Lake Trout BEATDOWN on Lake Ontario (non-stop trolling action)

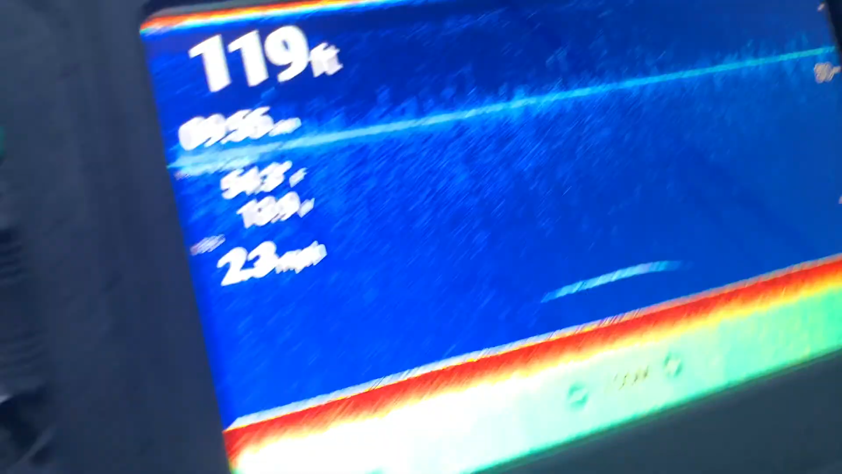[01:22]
On screen: depth 119 ft
That's a Lakers, but big lark. That could be a king.
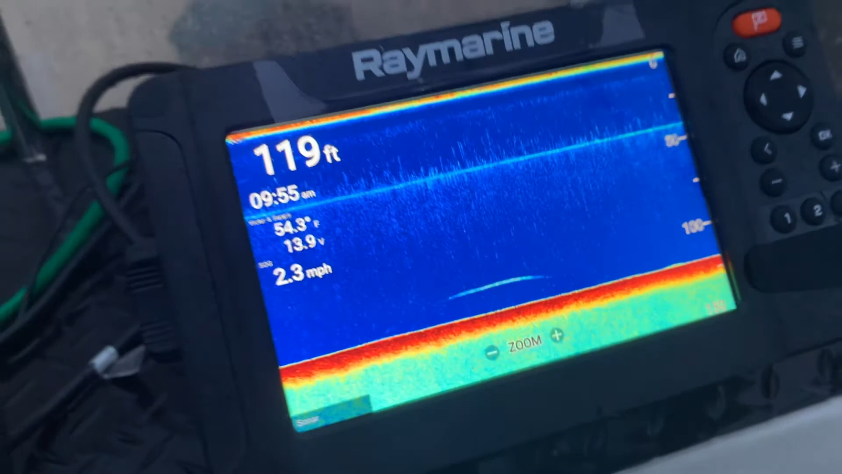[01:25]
On screen: depth 119 ft, water 54.3°F, speed 2.3 mph
I mean, right now, guys, apparently Lakers are hitting 55 feet down in 120 feet of water.
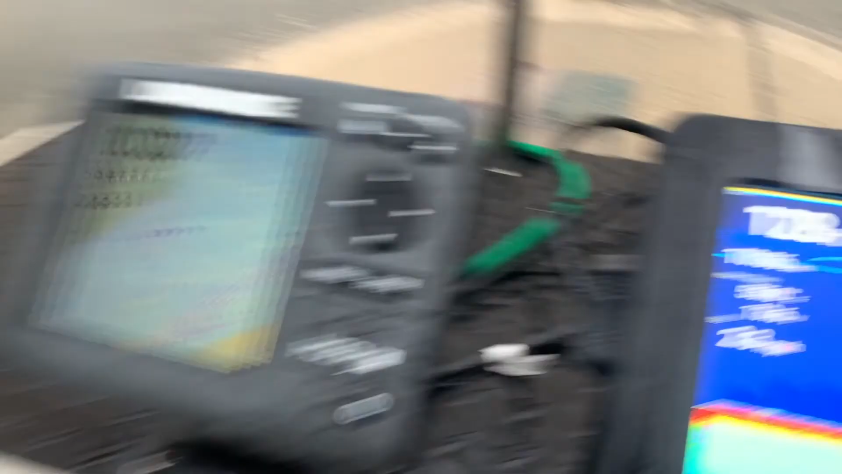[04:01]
Down. I mean, our dipsies are out 225 for some odd reason.
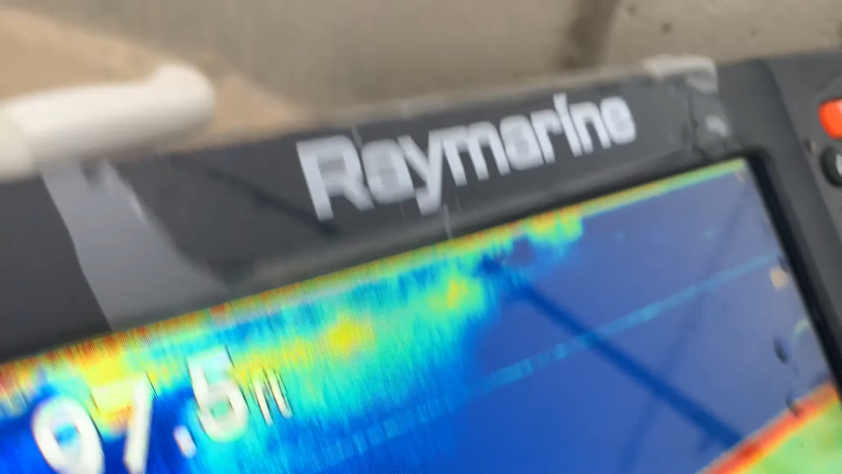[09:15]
Down at the bottom. There's another fish. 75 feet.